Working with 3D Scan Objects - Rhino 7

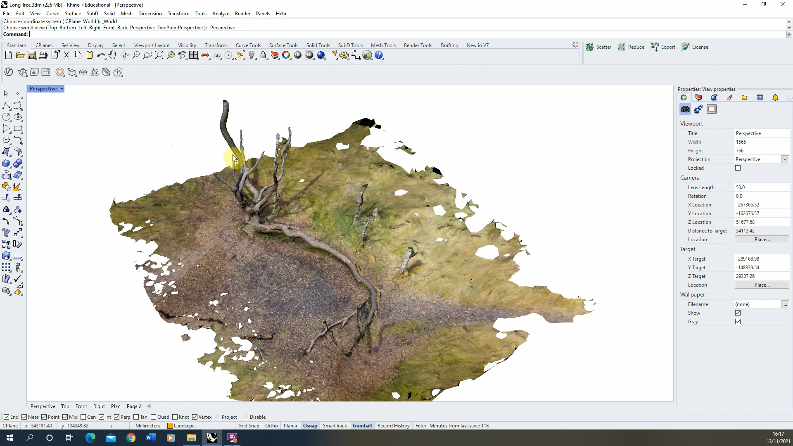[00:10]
The problem with 3D scanned models is because they're scanned at such a high resolution we have really dense meshes when we're trying to work with these.
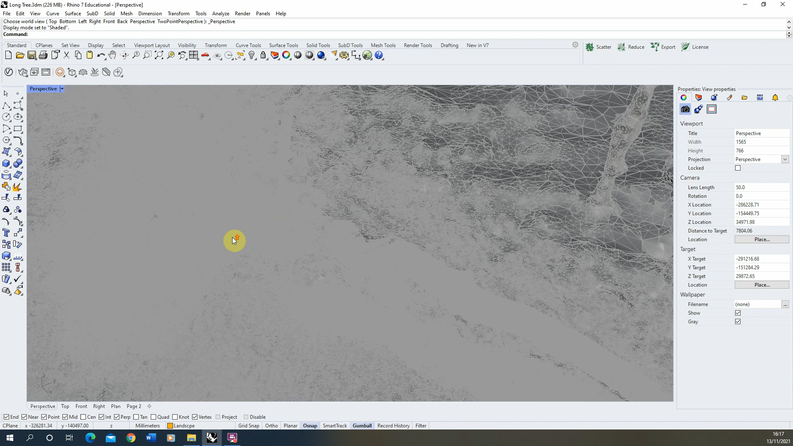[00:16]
As you can see in this shaded view as I zoom in the model is made up of lots and lots of these small triangles which
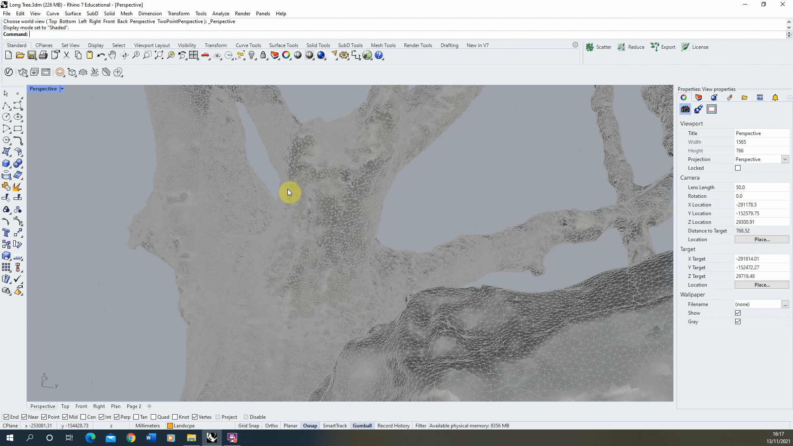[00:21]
means when you start to try and snap to certain points on the model Rhino often won't know where exactly to snap to because of all of the potential options and you'll get slow loading times and
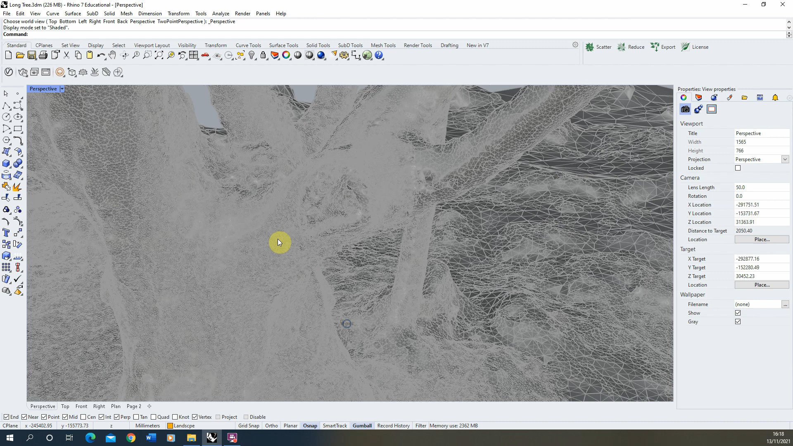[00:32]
the model might crash or the file might completely close down. So in order to effectively work with these models what I try and do is create a simplified version of the model to
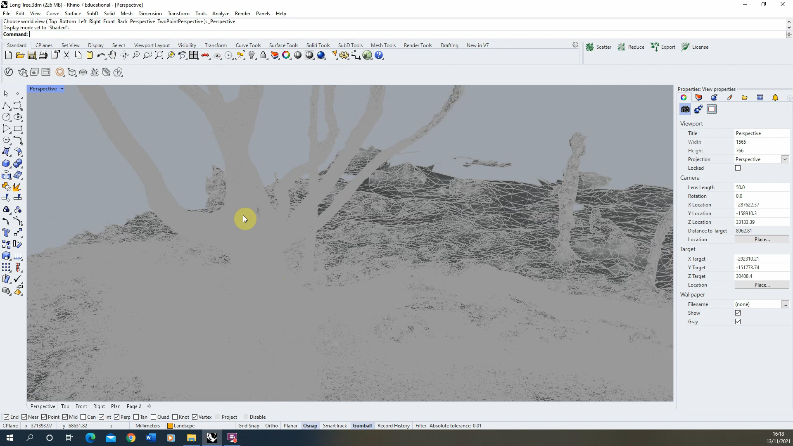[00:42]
design against so I can use the real world parameters that this 3D scan gives me but I don't have to wait for the long loading times that also happen with models such as this.
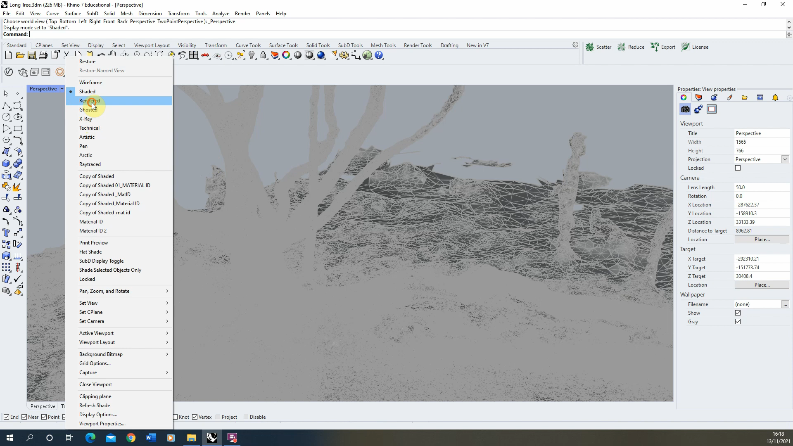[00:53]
To do this what we're going to essentially do is create a skeleton of this model. In my layers here I've created a skeleton layer in red so you can see the layer that's going to be created on. Now to do this we're going to be using the contour command to essentially chop our model up into a series of 2D lines. Now what I'm first going to do is I'm just going to create a box in the corner of my model here and this is for
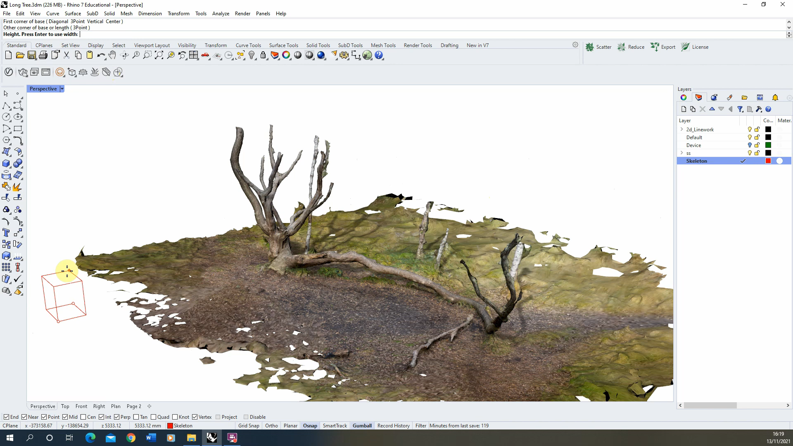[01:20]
reference for my contour model so we know the directions it's going to go. I'm just going to move it up to the corner of the model there so we have our box reference.
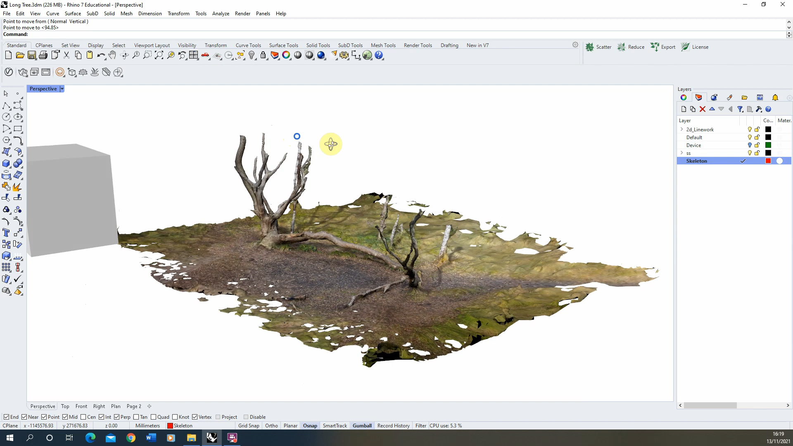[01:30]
Now we're going to select the model like so and we're just going to type in contour like so. Now depending on the size of your model we're going to change the contour amount but first we're going to pick a base point which will use the box for this so I'm going to choose the bottom of the box and then we're going to choose the direction of my contours. Now firstly I'm going to do some contours up through the model so the direction will just be upwards on the box like so. Now the distance between contours will depend on the
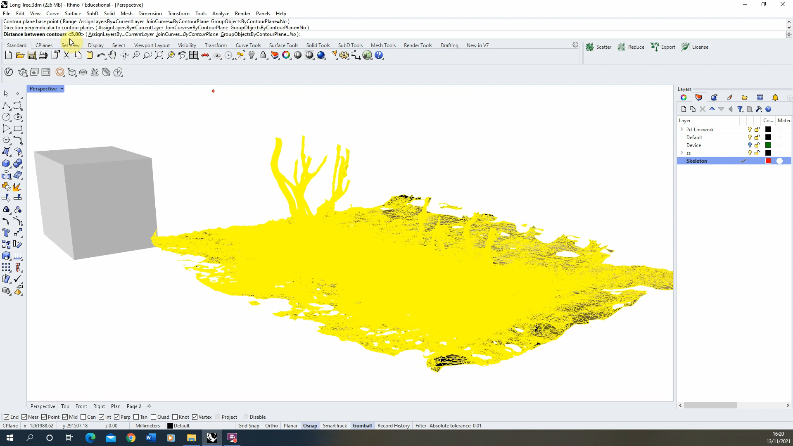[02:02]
height and size of your model and the units you're in. I'm in millimeters and my model is about five meters high so what I'm going to do is we want them relatively close together so we're going to set the distance between these as a 200 millimeters so this will be every meter there'll be five slices so for a five meter high model there'll be 25 slices through the model
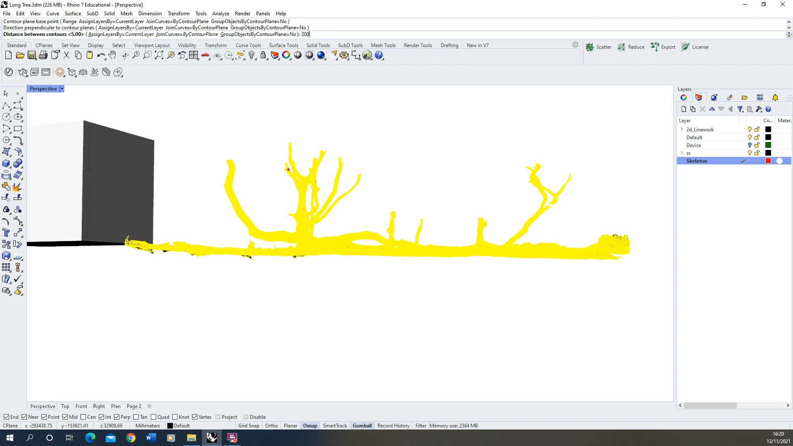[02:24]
so once I hit enter it will then start sectioning up my model for me.
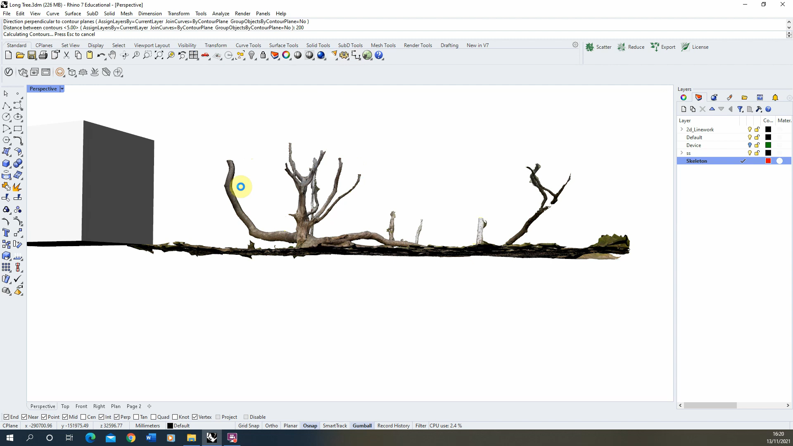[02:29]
Now depending on the density of your mesh this may take a while but as you can see there we've now cut those
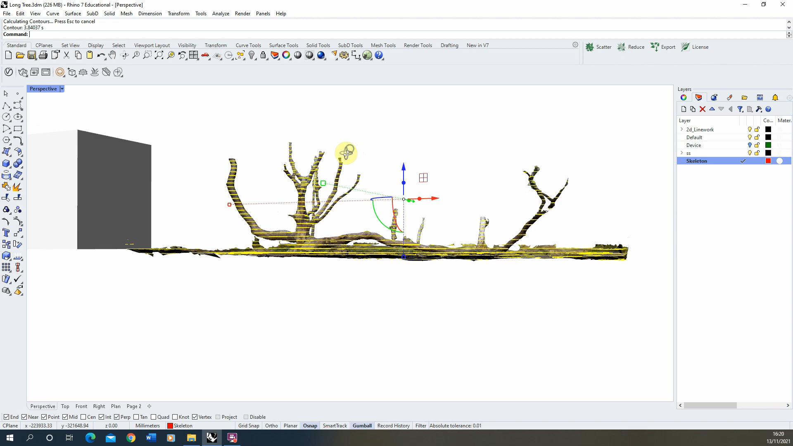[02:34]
contours through and there we can see the contours through the model like so.
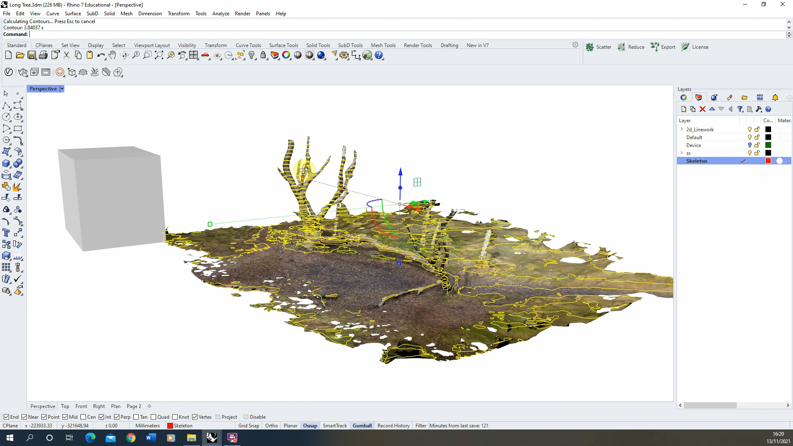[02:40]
What you can always do with this is we can turn off the default layer and you can start to see how the skeleton is going to work. Now this is great for the kind of 2d planes
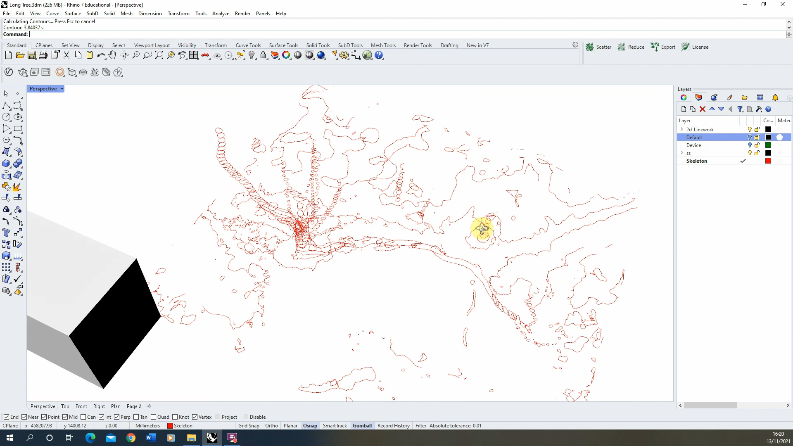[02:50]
like so but we also want to give some thickness to this so I'm going to create another series of
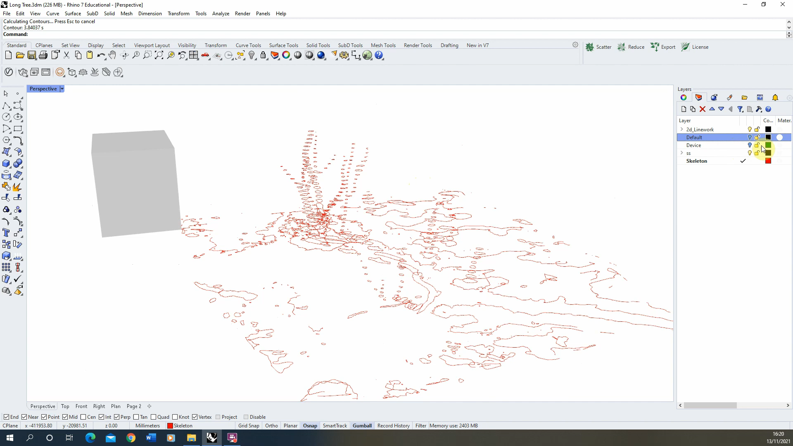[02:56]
contours and we're just going to essentially select my mesh again
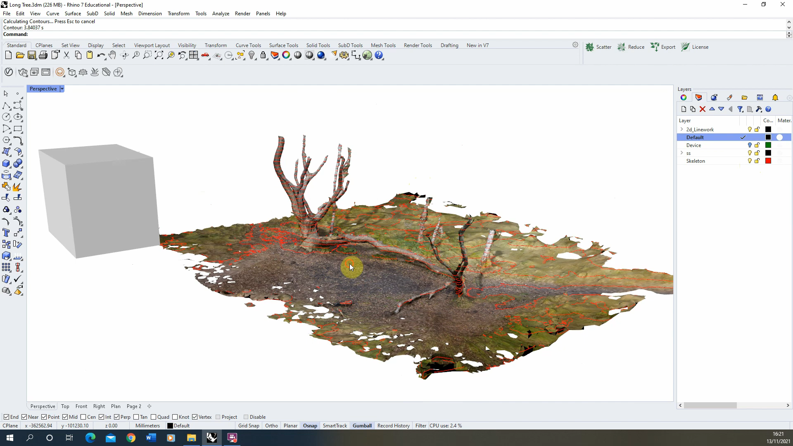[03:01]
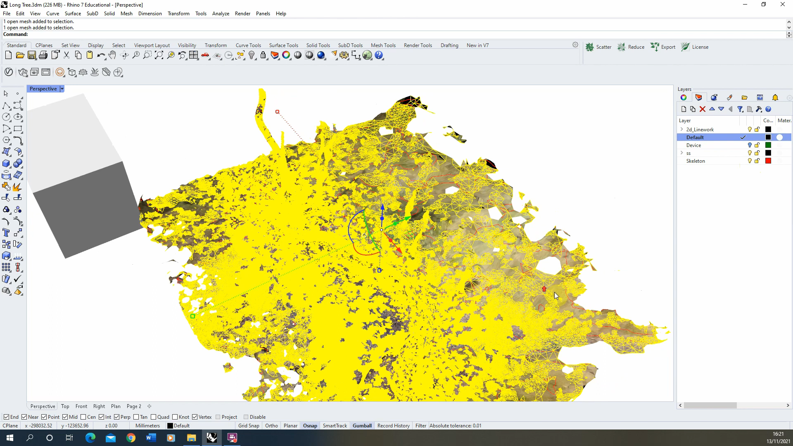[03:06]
make sure you've got all the components of that we'll just lock the skeleton for now like so
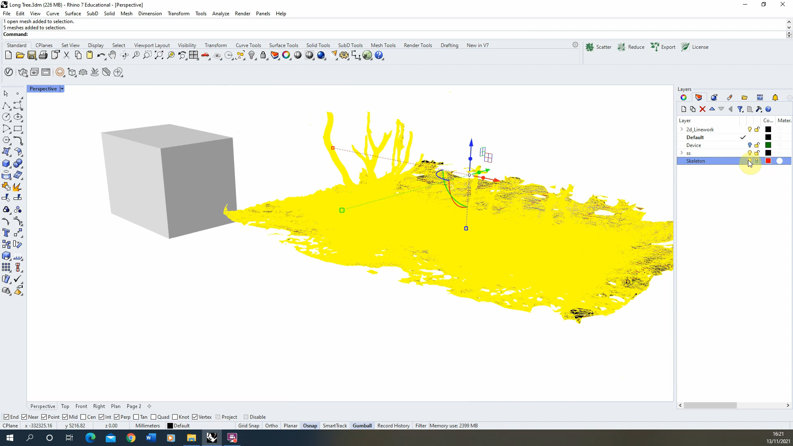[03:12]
then we're going to type in contour again choose the base point from my box again and this time we'll choose
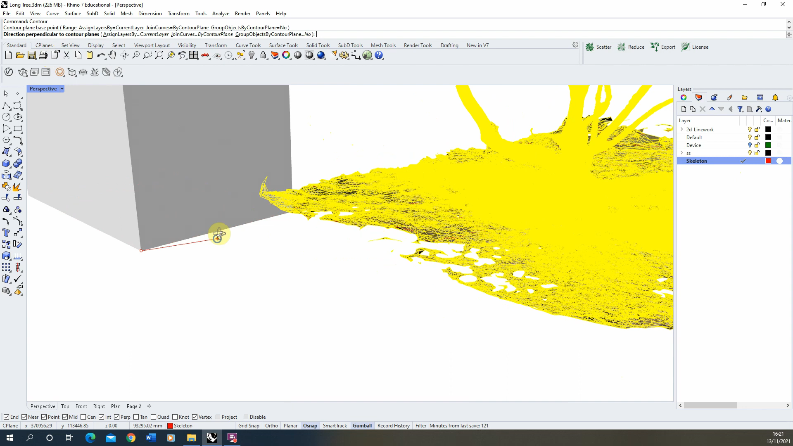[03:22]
a different direction we're going to go this way along the box and we're going to do 200
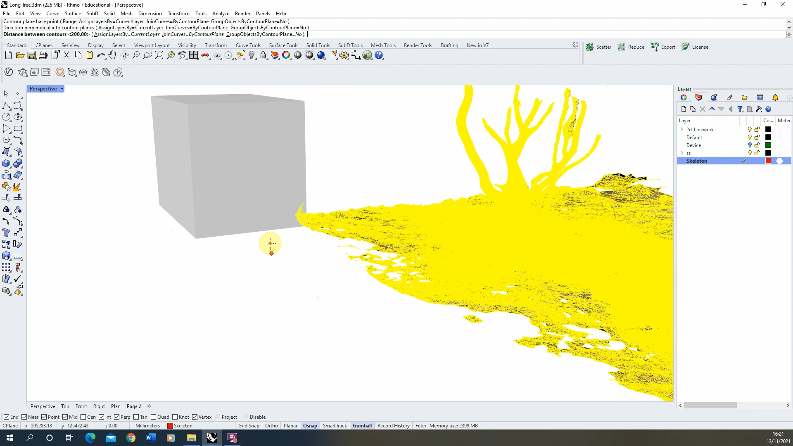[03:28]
again for this and this way we'll slice our model up in a perpendicular direction
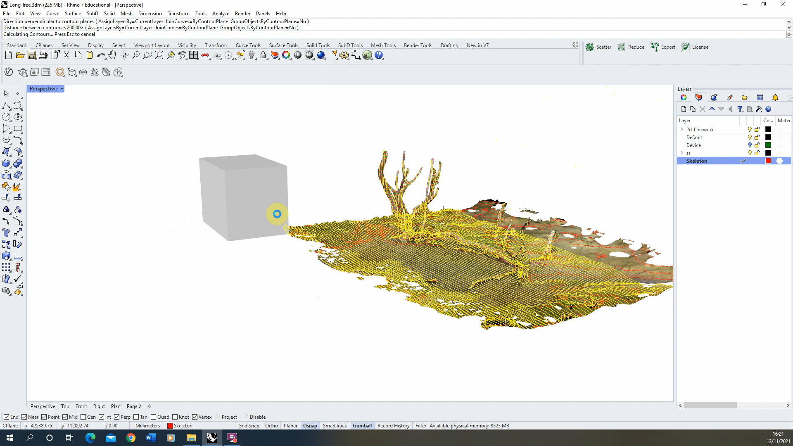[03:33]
as so there and what we're going to end up with if we then hide our base model
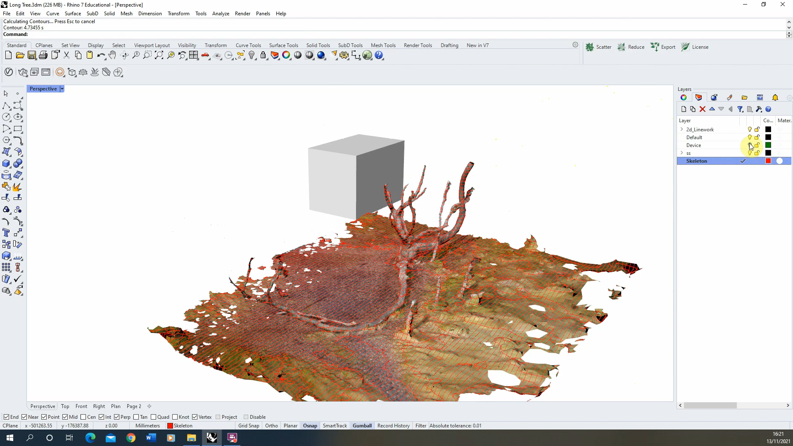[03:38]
is essentially a skeleton outline that's 2d cuts through
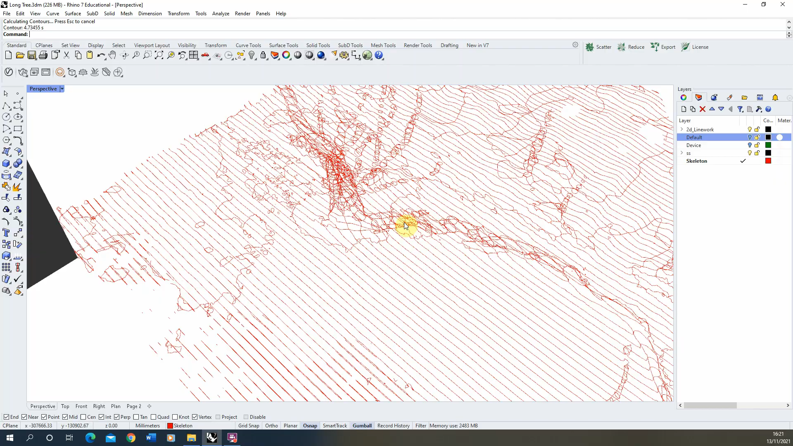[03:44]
the model which we can start to use as a way to help us design into the model without the really heavy weight of our mesh this means you can start to draw in other pieces on the model so if I wanted to kind of draw in some cubes for a reference here you can do so and you'll find that it's a lot faster than if I were to do it with my large model in place because the problem with those dense
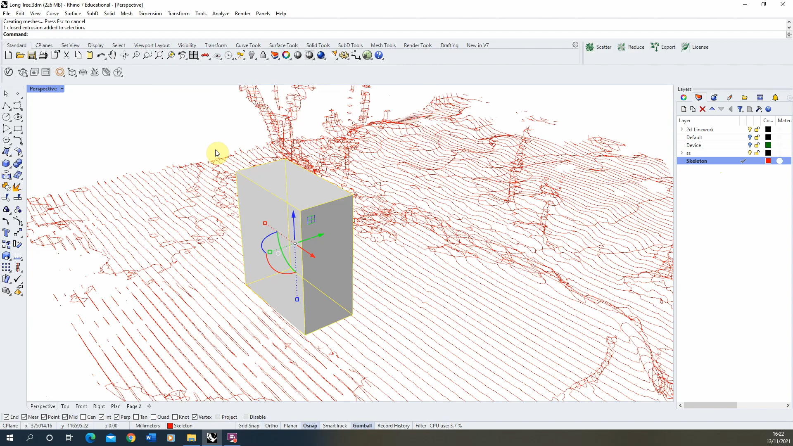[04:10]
meshes is that because there's such high resolution it takes a long time to start to load or draw anything on top of them so this skeleton effectively gives us a really
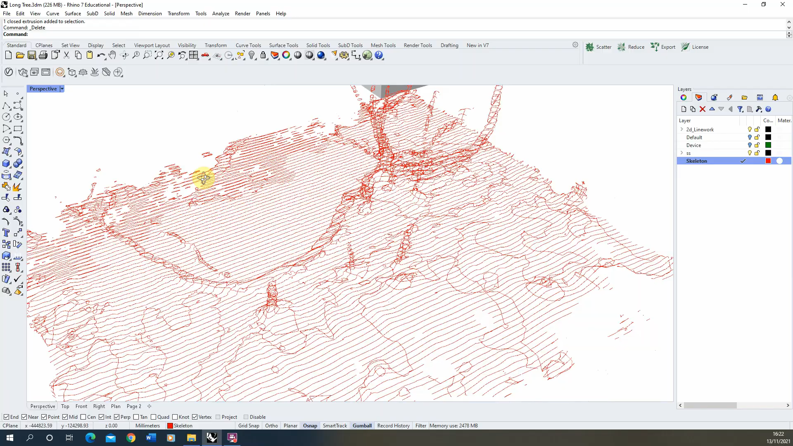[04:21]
easy way to work with the same constraints of the model but without that really dense mesh in place
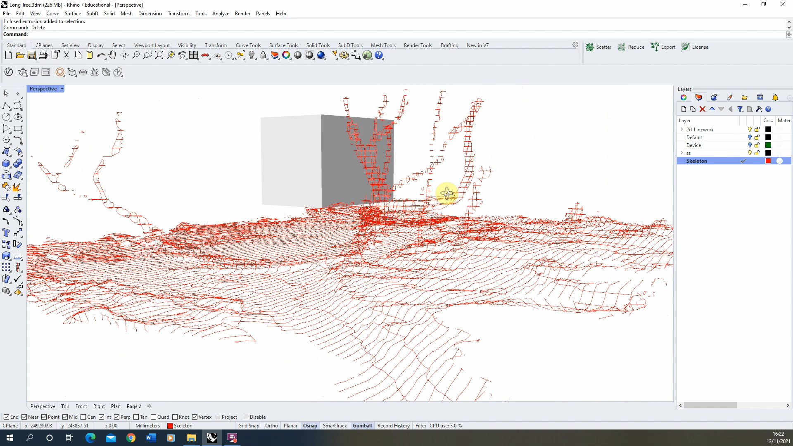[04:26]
what I usually do at this stage is just select
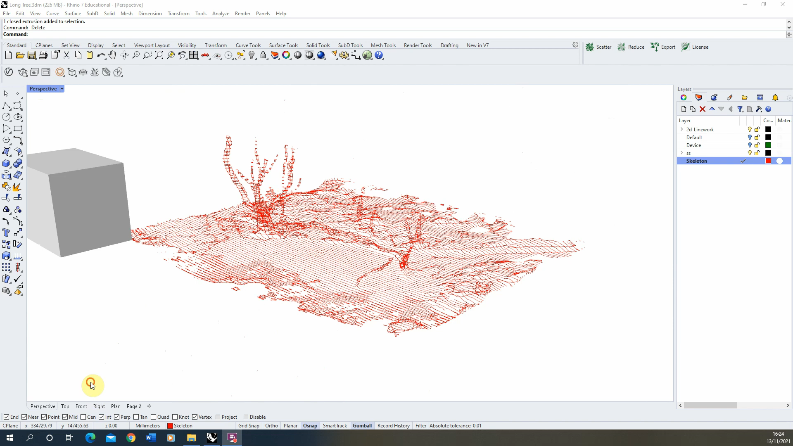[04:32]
all my pieces of my skeleton here like so and we'll just group these together to create a group of lines like so and now what I'm going to
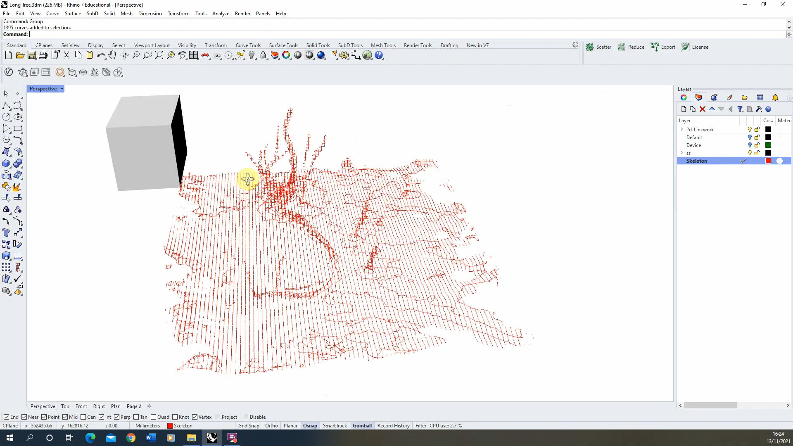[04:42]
begin to do is I'm going to start to model some small sort of device pieces in amongst my tree